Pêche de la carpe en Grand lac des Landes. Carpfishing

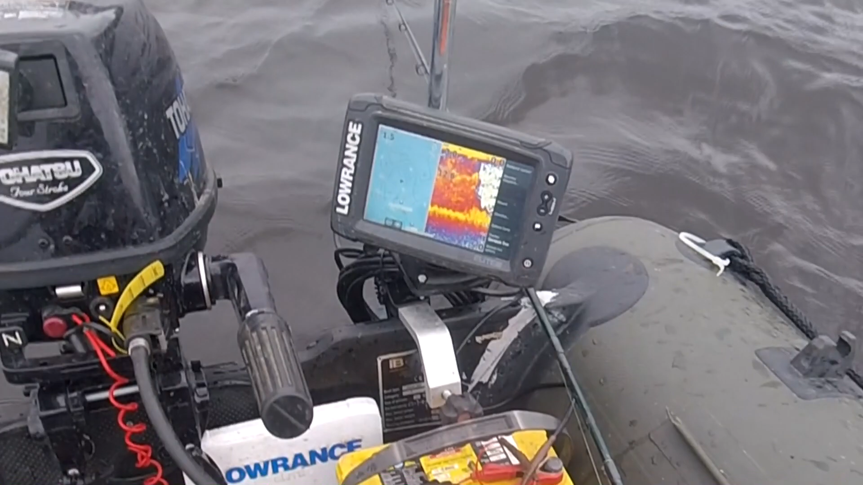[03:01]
Donc là j'ai mis un point GPS, j'ai mis aussi un repère pour me positionner lors de la dépose.